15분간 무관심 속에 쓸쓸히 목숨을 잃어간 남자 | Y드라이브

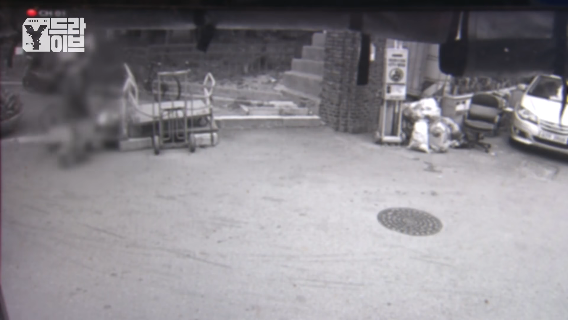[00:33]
제오 씨가 이곳을 지나간 건 오전 5시 54분 무렵. 그런데 한 남자가 다가오더니 대뜸 발길질을 하기 시작합니다. 갑작스러운 폭행에 놀란 제오 씨가 저항할 틈도 주지 않고 무차별적인 공격을 계속하는 남자. 제오 씨가 바닥에 쓰러진 뒤에도 1분이 넘도록 발길질을 멈추지 않던 남자는 급기야 커다란 돌을 손에 듭니다.
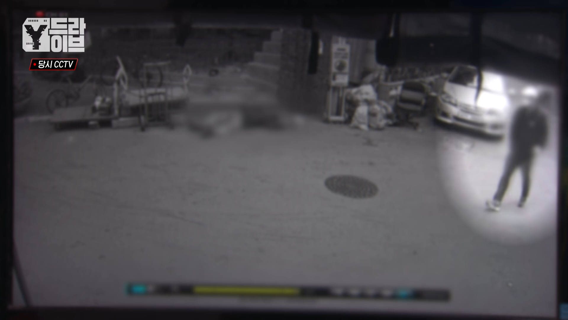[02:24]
CCTV 속에 담긴 그의 시선은 분명 쓰러진 제오 씨를 향해 있었습니다. 또 다른 행인 역시 제오 씨를 보고 걸음을 멈춥니다.